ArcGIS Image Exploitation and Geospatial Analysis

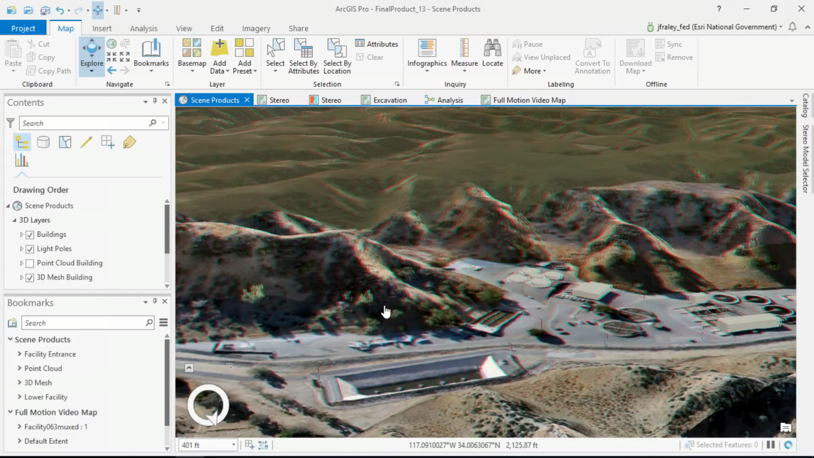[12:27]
One of the products that's created from Drone2Map is a point cloud, like this one.
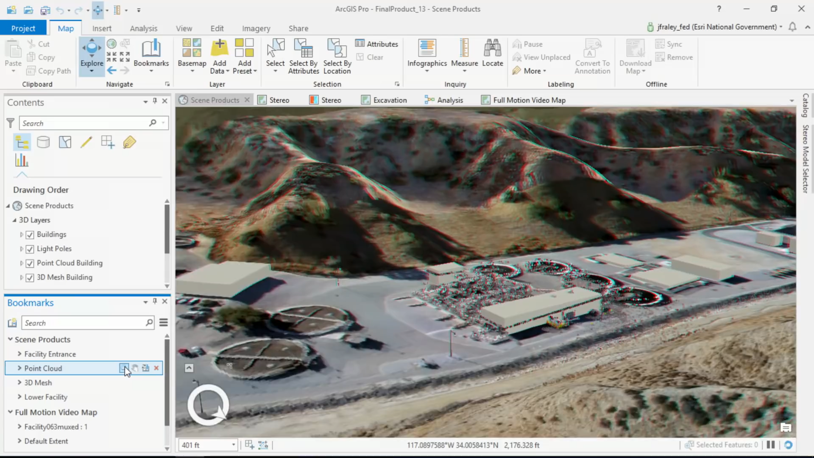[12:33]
It contains over 18 million images, or points.
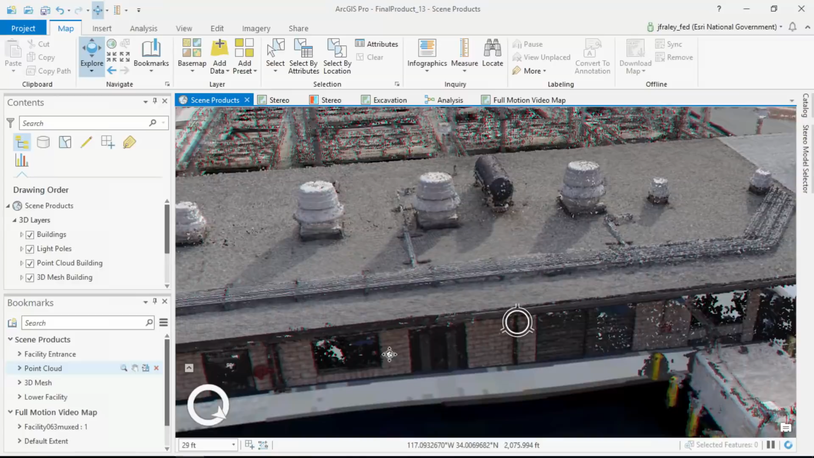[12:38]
And each point has its X, Y, and elevation value.
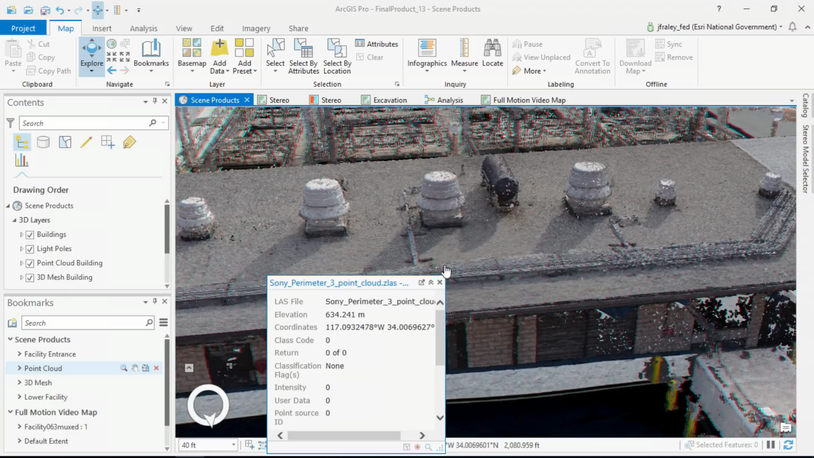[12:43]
Drone2Map also creates 3D meshes.
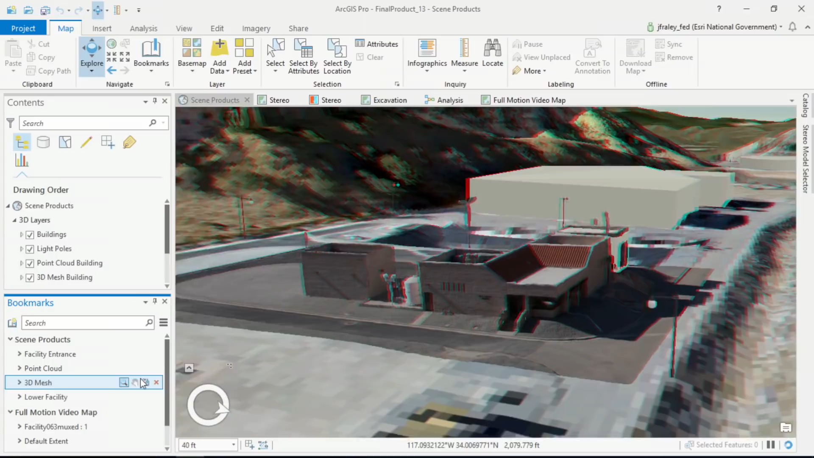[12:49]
These give us a seamless, realistic view.
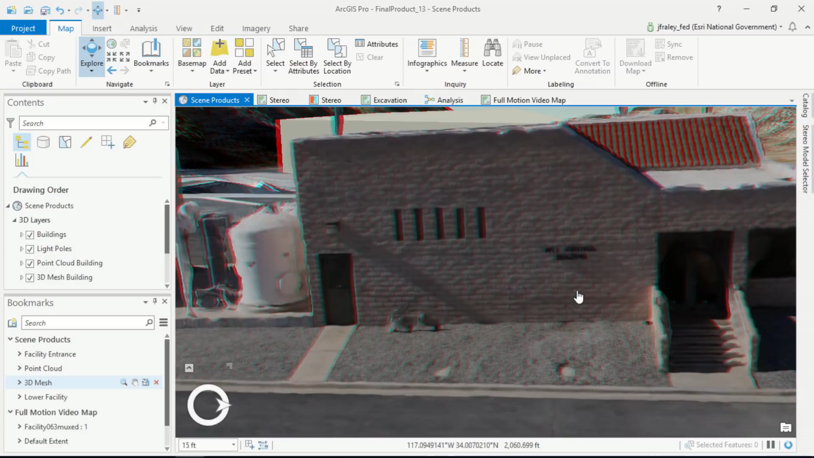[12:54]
And I can even read the writing on the wall, AWT control building.
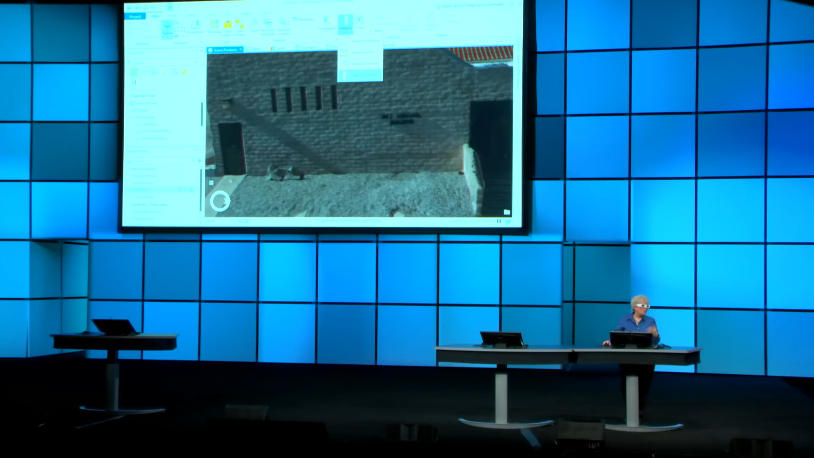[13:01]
Now whether you're using a point cloud or a 3D mesh, you have the ability to measure distances, and features. For instance, from the ground to the bottom of this vent is approximately 2 meters.
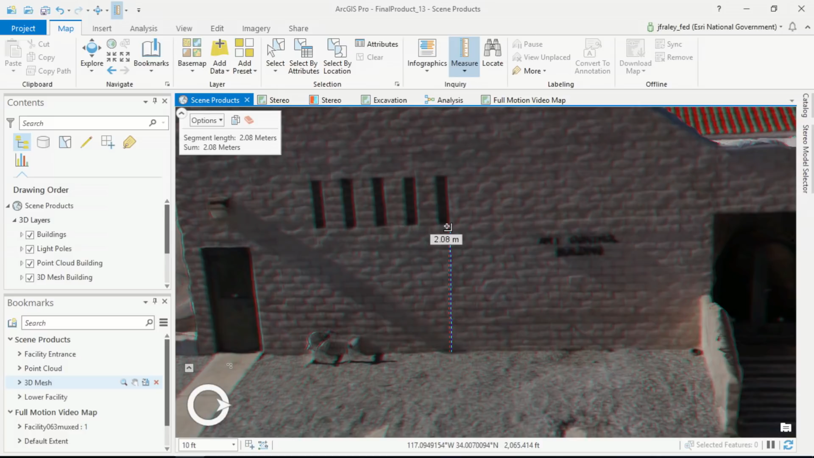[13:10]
Next, we wanted to create a collection of stereo pair images to view in 3D.
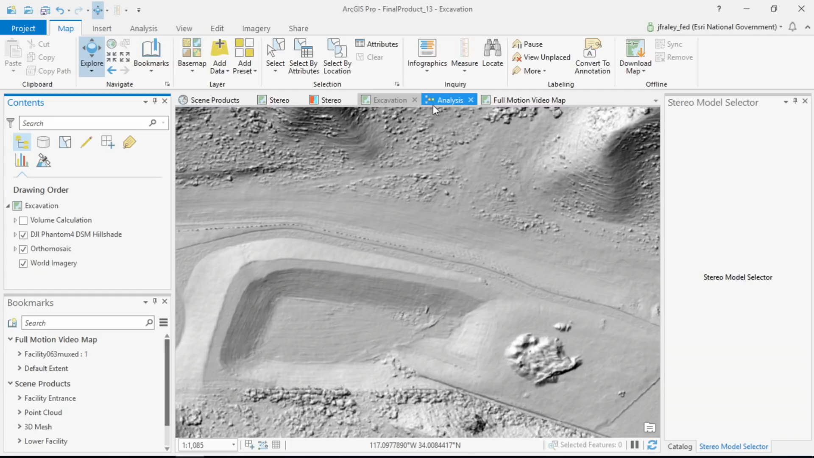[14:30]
Passing in the terrain into this geoprocessing model that computes volume,